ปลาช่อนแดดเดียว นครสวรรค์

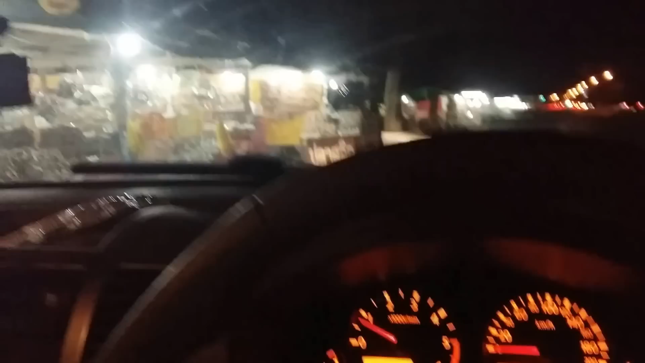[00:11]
3:15นะครับพอดีผมขับรถมามาเจอเขาที่เขาขายปลาสลิดปลาช่อนแดดเดียวนะครับ
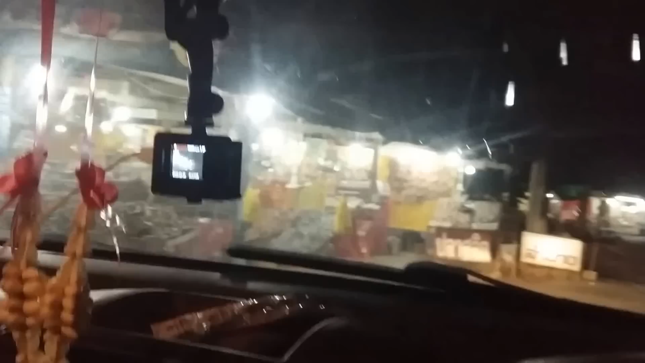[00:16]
อยู่แถวจังหวัดนครสวรรค์นะครับก็เลยจะพาแวะมาดูครับมีปลาช่อนอะไรบ้างครับโรงเรียนขับรถมาคนเดียวนะครับวันนี้เรามาดูก่อนมีอะไรบ้าง